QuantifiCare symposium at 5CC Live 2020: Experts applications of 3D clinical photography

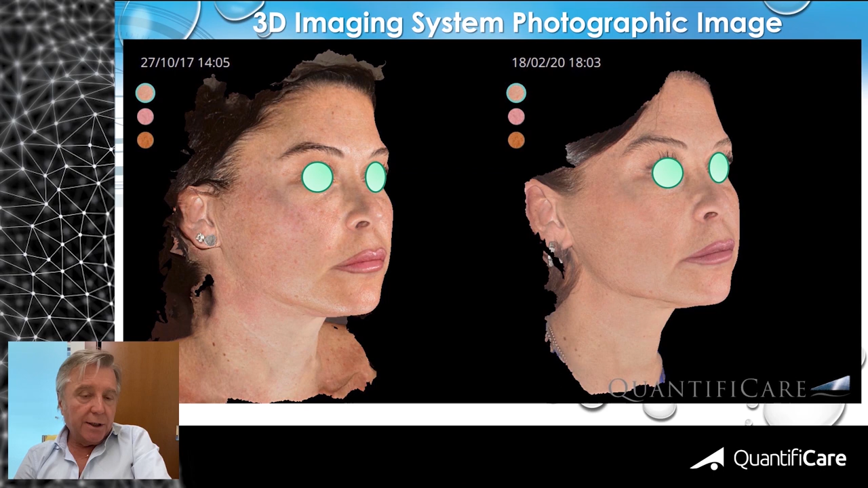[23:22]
And you see the Quantificare evaluation before and after the treatment.